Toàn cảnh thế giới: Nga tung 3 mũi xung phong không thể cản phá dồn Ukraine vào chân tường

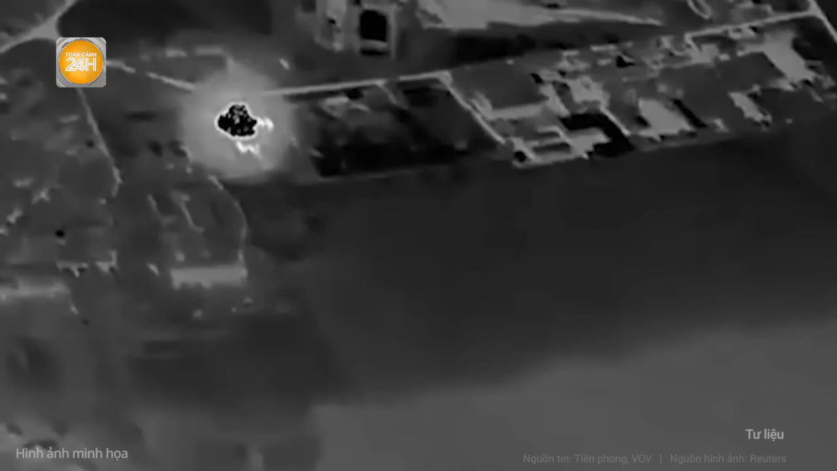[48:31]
ở Dysnopetrov và mục tiêu ở Kharkov bằng bom dẫn đường trên không